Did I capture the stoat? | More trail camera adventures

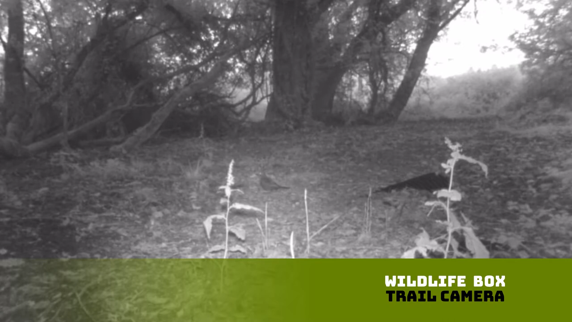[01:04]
Mainly a few blackbirds and a rabbit as well which was not quite what I was looking for.